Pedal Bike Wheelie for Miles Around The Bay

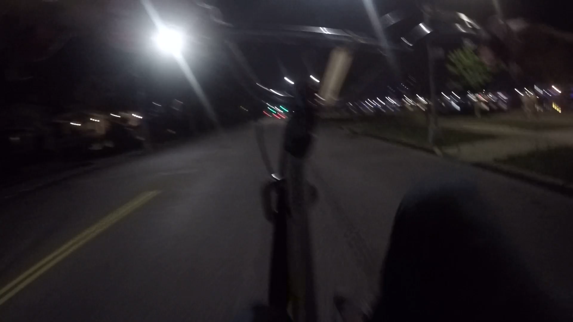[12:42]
Wow, I think this is the first red light of the night, huh? It's alright. It ain't nothing too serious, but that's mad funny.